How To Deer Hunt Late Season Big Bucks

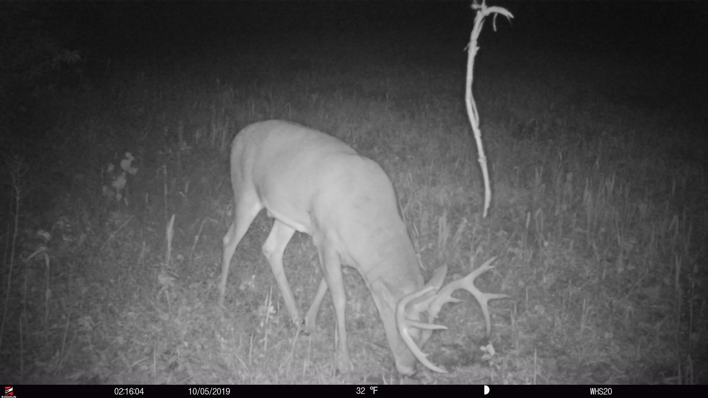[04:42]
He was just the perfect mature buck. And he wasn't a booner, but we don't really care about that. We care about age around here. I don't care if he's 6 years old and 140, 135, or 160. We're going to shoot him, or try to shoot him. And he was our number one target buck. We had one buck that walked by a trail camera just in the last couple of weeks that was larger. We had some other ones, a G2 buck, the wideout buck.